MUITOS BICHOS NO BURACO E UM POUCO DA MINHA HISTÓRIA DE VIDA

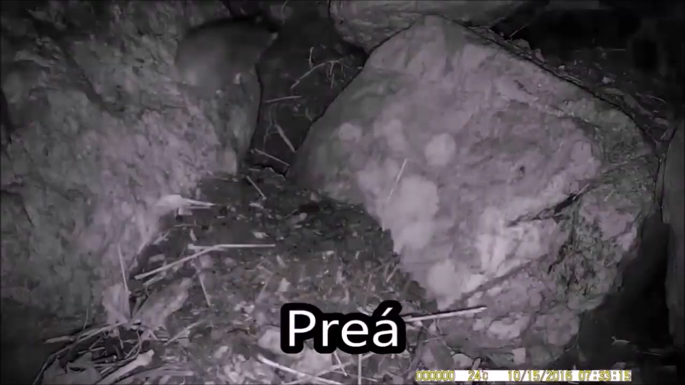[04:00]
Agora, aparece um punaré sem a cauda. Na época, eu pensei que fosse um pré-á. Mas, depois, descobri que era um punaré.